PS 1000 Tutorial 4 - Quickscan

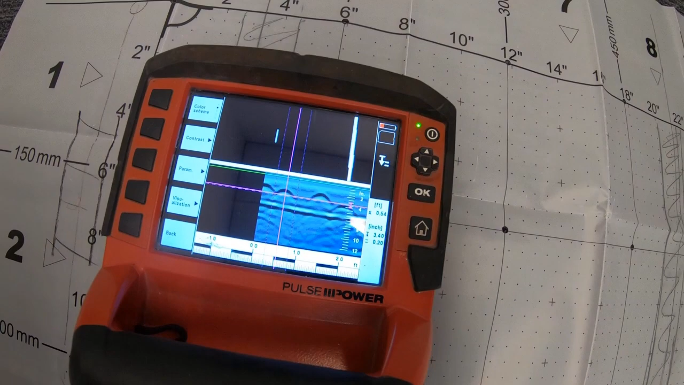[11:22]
But I do know that there's an object there. It's very obviously clear that it's parallel. It's parallel. It's linear. And it's an object. So now I'll come back to blue color scheme.
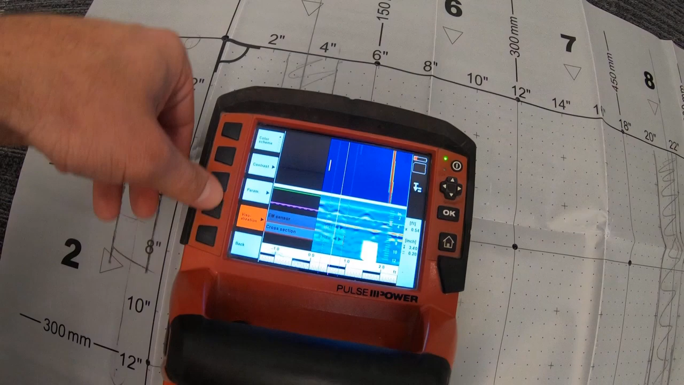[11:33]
Let me go back to visualization of default. And that's how I'd use this.
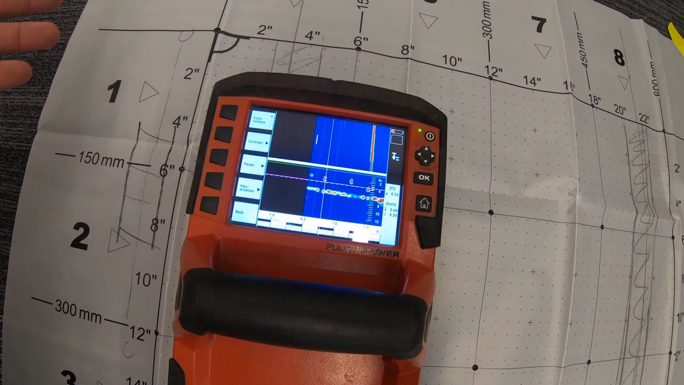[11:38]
Now, I'm not saving any information, but I can mark as I go. Like you just saw me with the wax pen. And it's very easy to just find very basic stuff in here.